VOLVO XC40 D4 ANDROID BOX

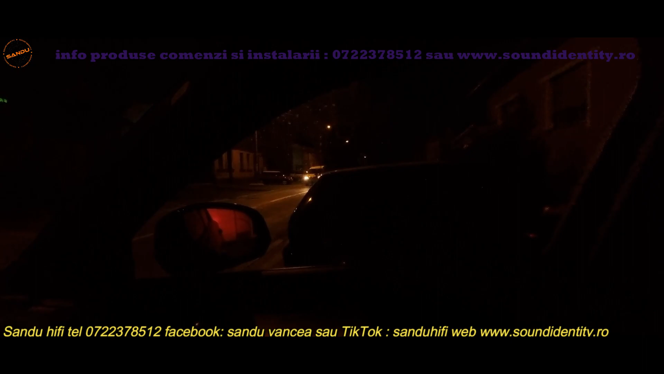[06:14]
eu încă nu o văd și abia acum apare, deci exact asta am vrut să vă arăt pe timp de noapte cât de bine vede și uite,